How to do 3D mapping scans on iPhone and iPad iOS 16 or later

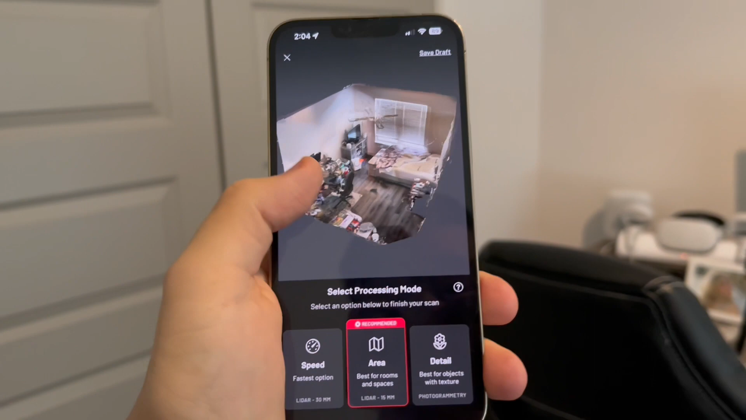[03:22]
And this is the scan I did in my room. So now I'm going to press area. Now it's going to process.
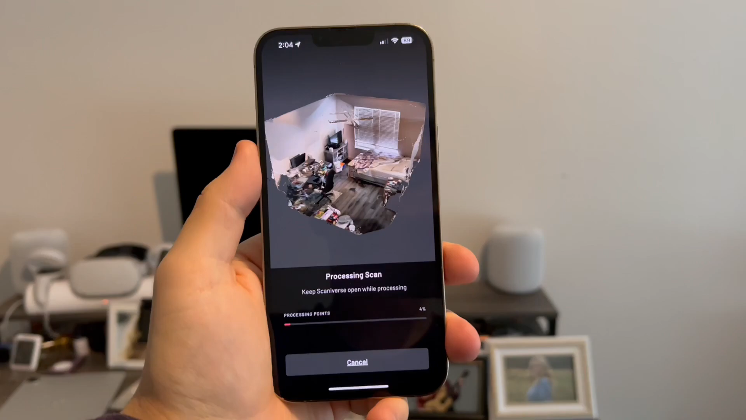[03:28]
So now I'm going to come back to you guys once it's done processing. Okay guys, so I'm back and the scan has finished processing.